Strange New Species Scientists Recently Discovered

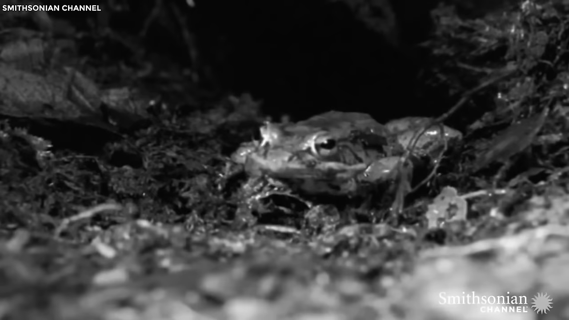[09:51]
a testament to the frog's commitment to its underground realm.